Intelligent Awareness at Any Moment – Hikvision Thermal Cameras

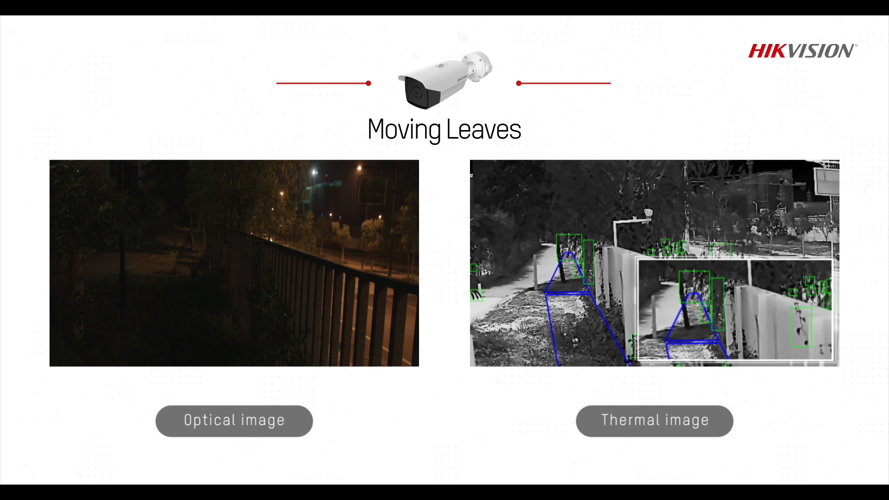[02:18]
moving leaves, or other irrelevant objects making alarms more accurate.
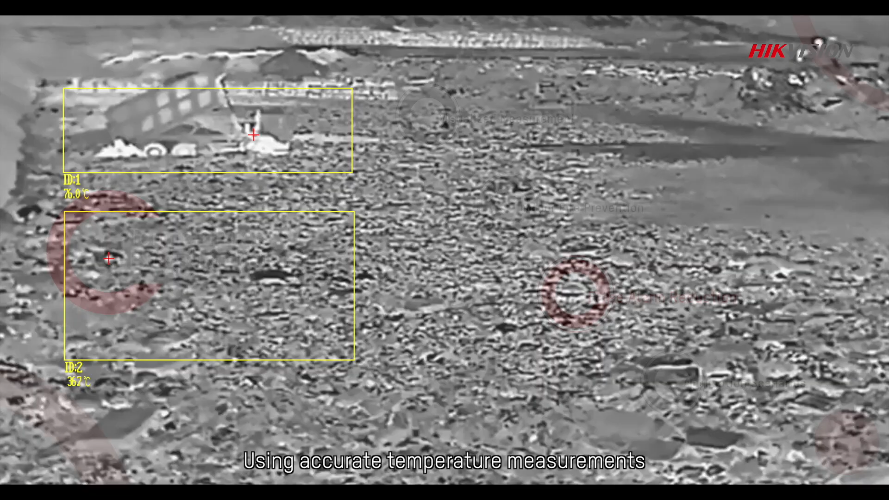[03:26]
Using accurate temperature measurements powered by deep learning algorithms,
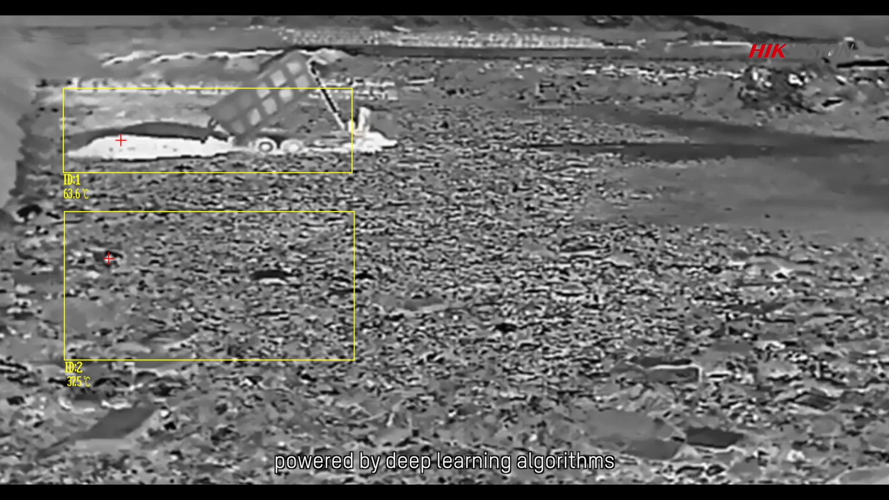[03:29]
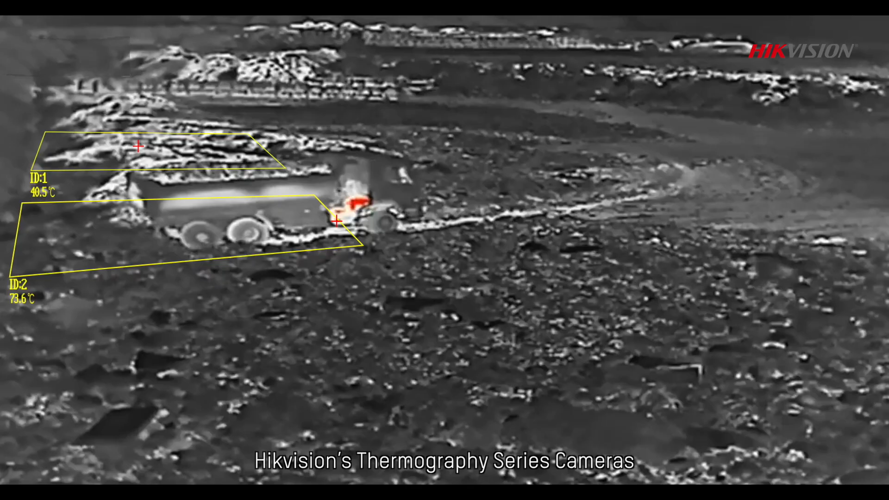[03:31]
Hikvision's Thermography Series cameras can largely reduce
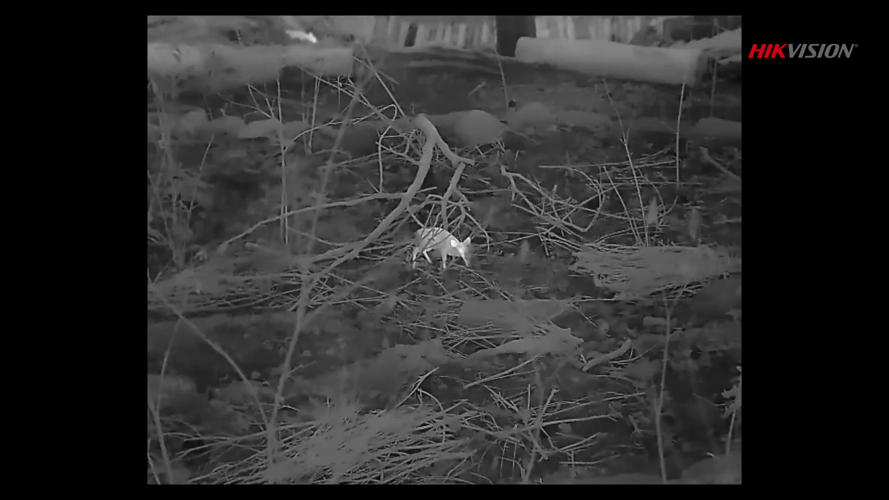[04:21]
Based on advanced image processing technology,
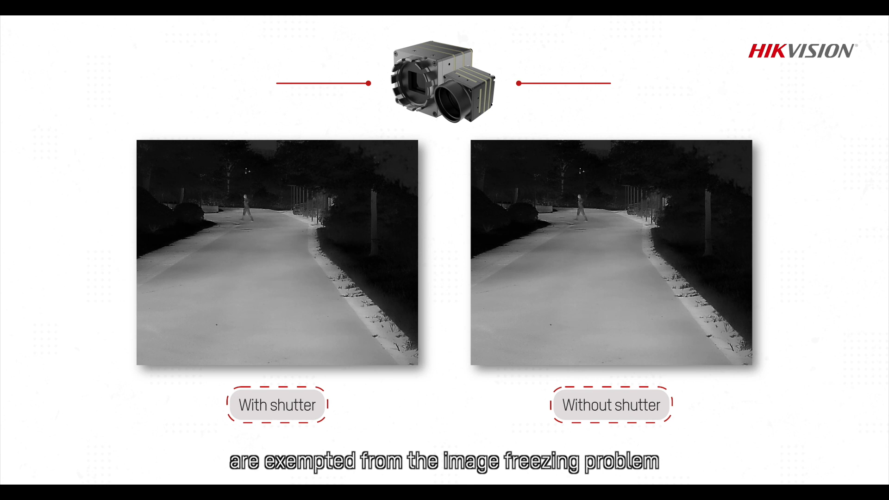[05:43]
Hikvision's shutteless thermal modules are exempted from the image freezing problem and can be integrated in thermal scopes and drones. These are the first solutions.